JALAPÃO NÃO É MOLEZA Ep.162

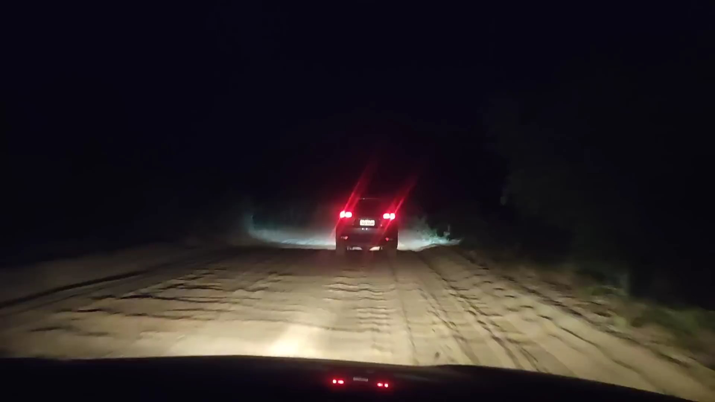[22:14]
Estradinha agora de noite, depois do pôr do sol. E ó, gente, quase que a gente ficou atolado, hein? Quase que nós ficou por lá. Mas olha, mas deu tudo certo.